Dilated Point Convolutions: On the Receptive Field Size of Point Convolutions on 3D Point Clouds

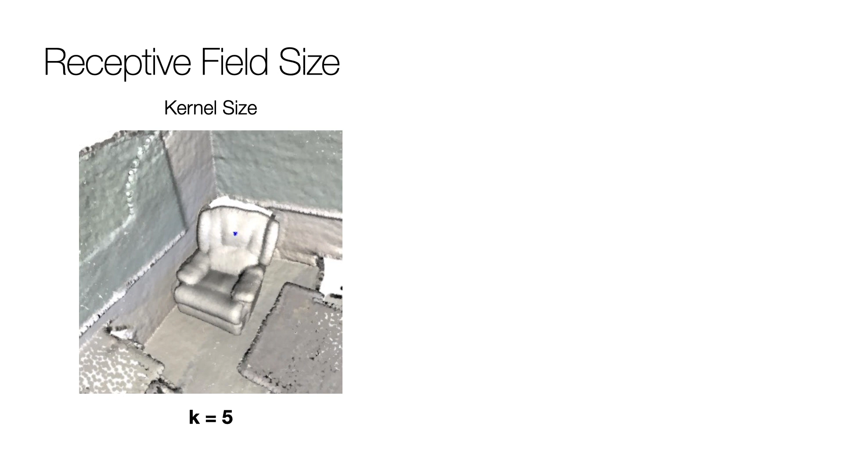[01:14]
The receptive field size is commonly increased by enlarging the kernel size and stacking multiple convolutional layers.
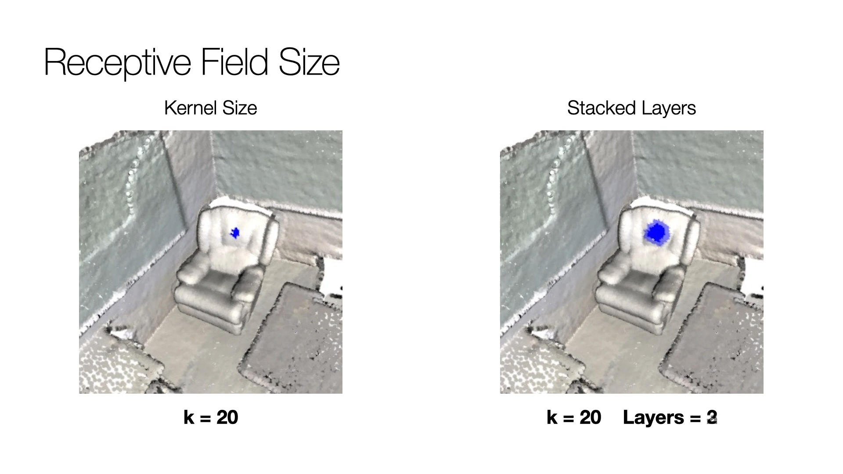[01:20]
Here, we investigate an additional approach, dilated point convolutions.
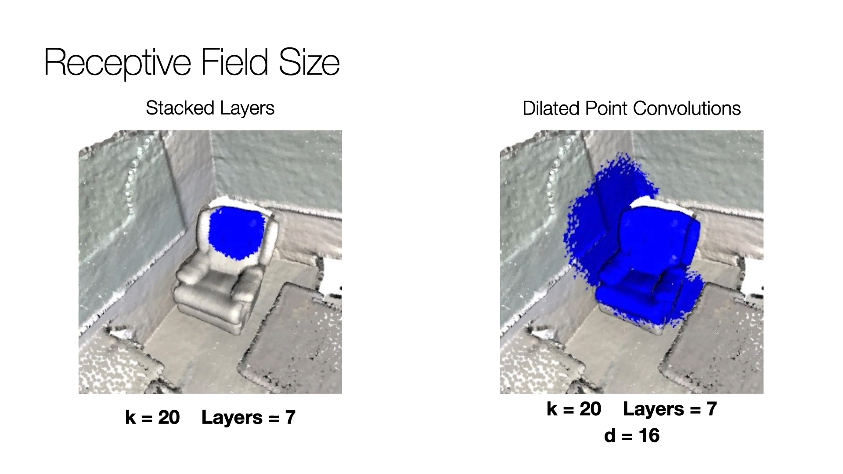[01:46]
the receptive field size is significantly increased while using the same kernel size and number of layers.
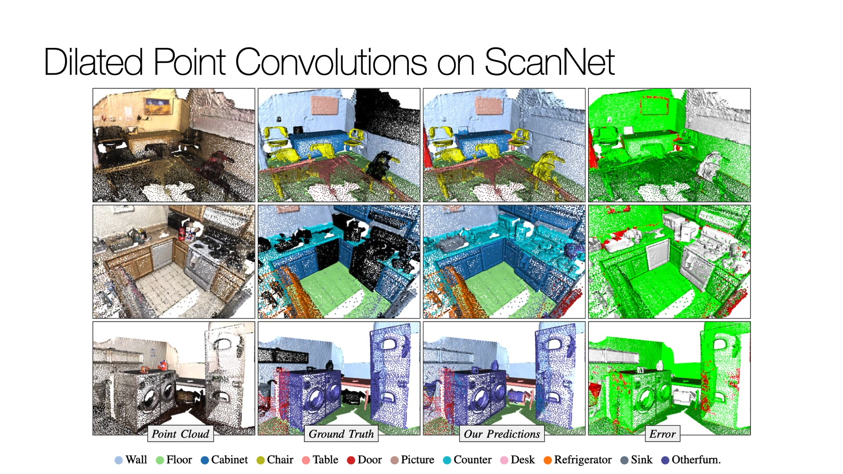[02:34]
Here, we saw qualitative results on the scanner dataset. Have a look at our paper for more experiments.